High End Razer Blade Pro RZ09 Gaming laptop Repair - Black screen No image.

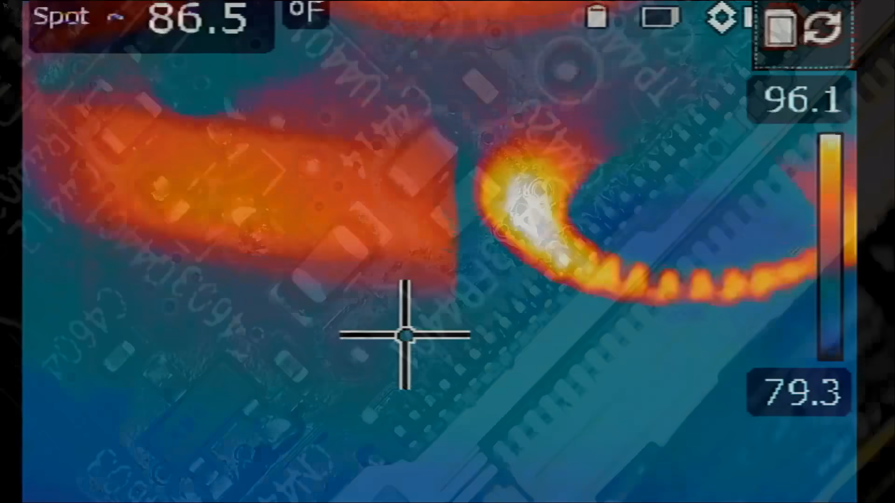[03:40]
On screen: spot 86.5°F
Let's go to our thermal camera. And we're going to inject voltage at the cap.
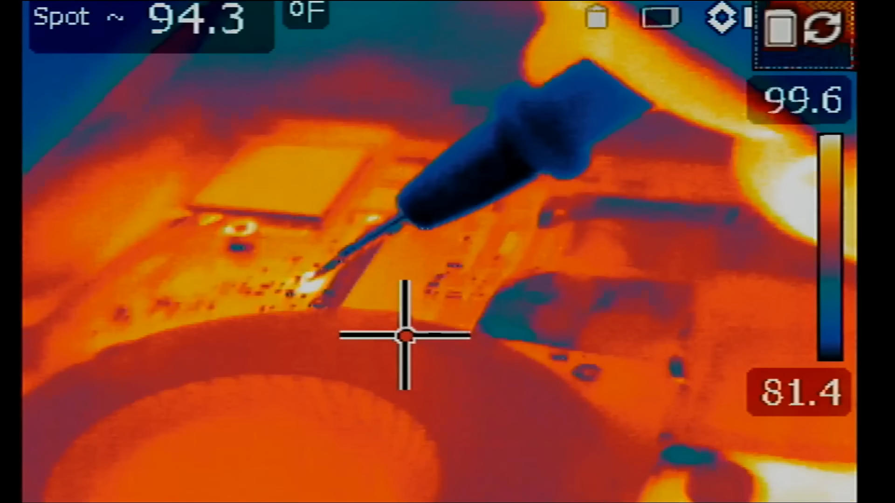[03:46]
On screen: spot 94.3°F
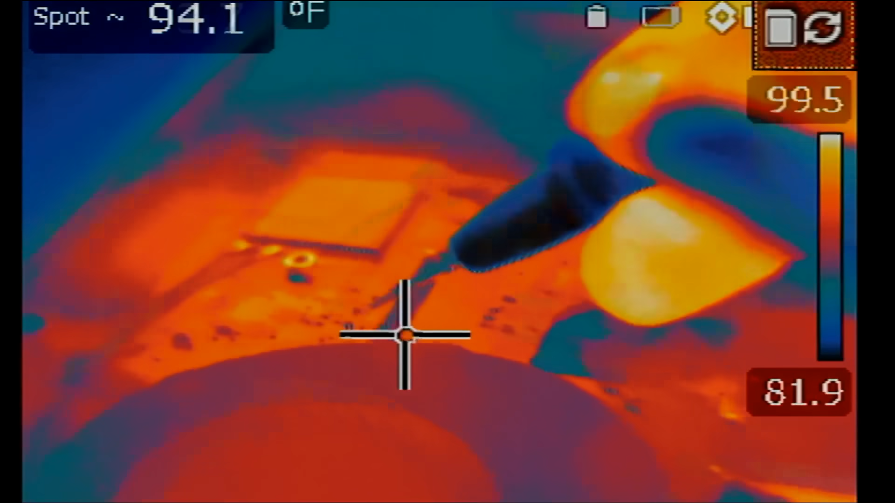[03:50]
On screen: spot 94.1°F
When I inject voltage at the cap,
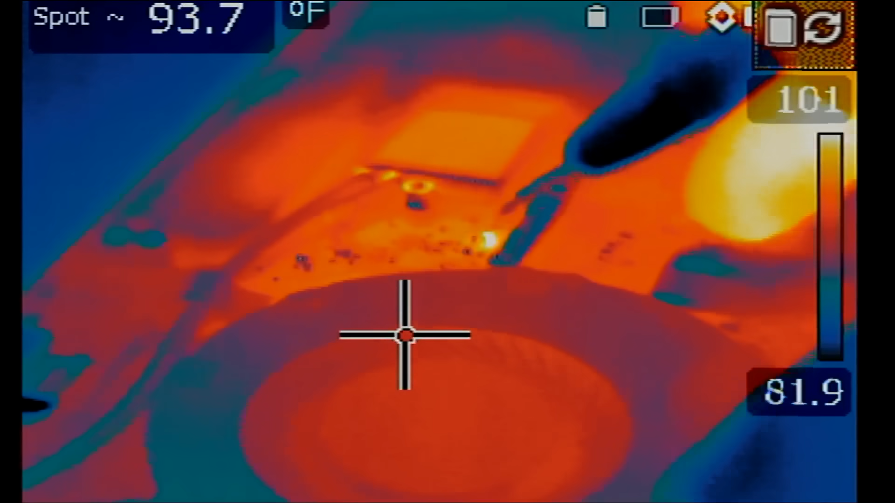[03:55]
On screen: spot 93.7°F
we are seeing a heat spot right at the cap. Let's try again.
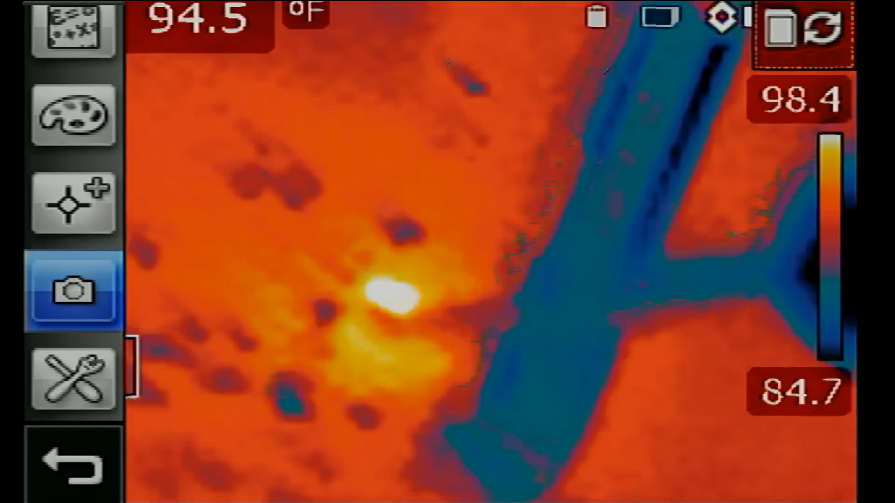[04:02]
On screen: spot 94.5°F
So that's cap number one right here.
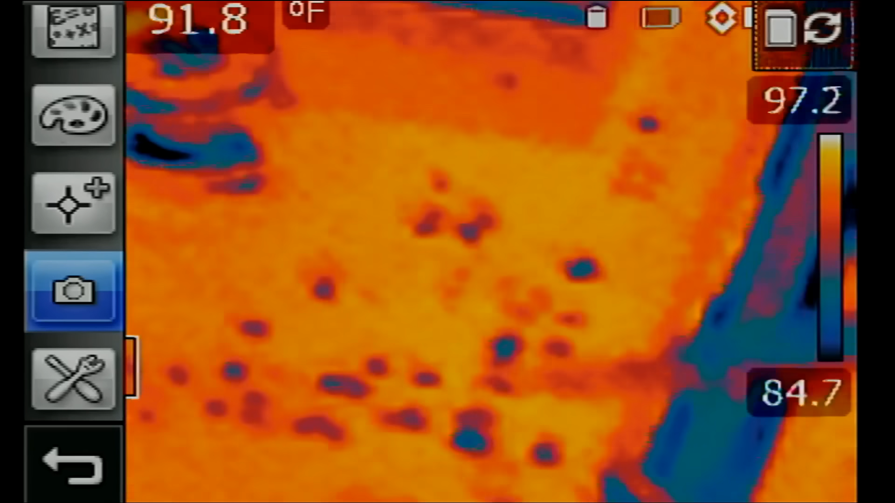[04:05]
On screen: spot 91.8°F
And that's cap. And that's cap number two.
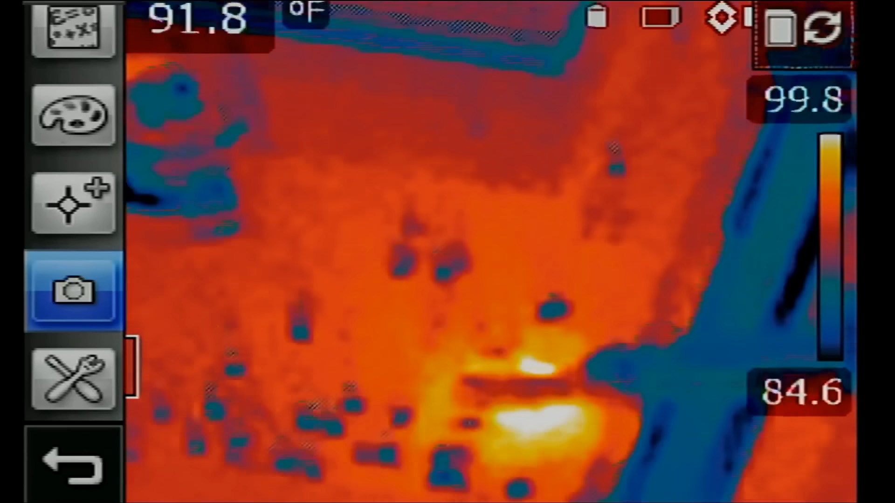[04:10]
On screen: spot 91.8°F
You see how when I point the probe at cap number two, cap number one is getting hot? So cap number one, it's getting hot.
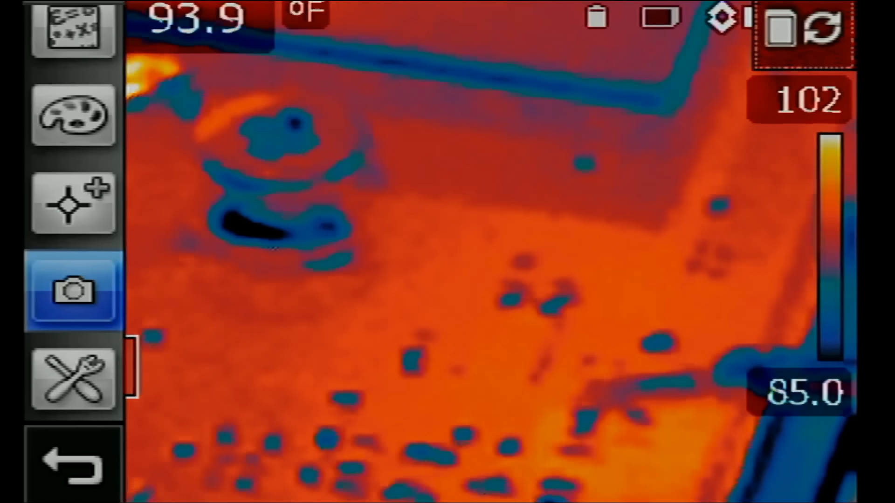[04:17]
On screen: spot 93.9°F
If I point at cap number two, still cap number one is getting hot.
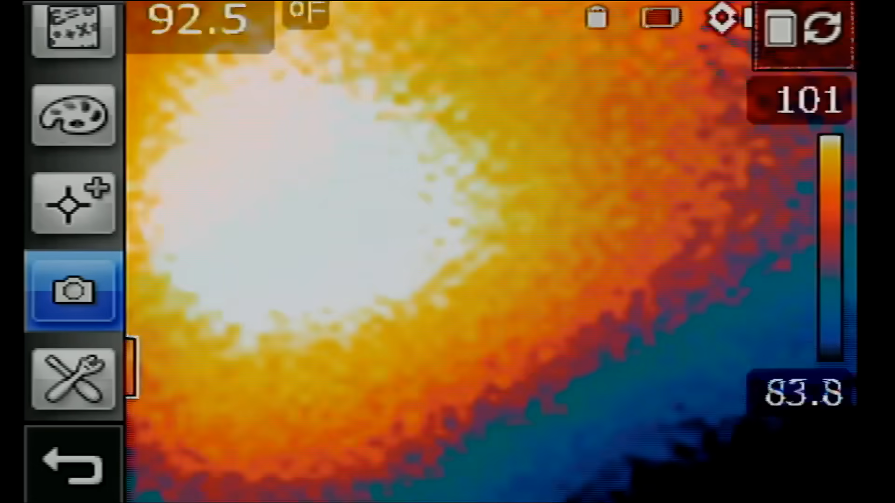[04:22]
On screen: spot 92.5°F
So we know the problem is cap number one.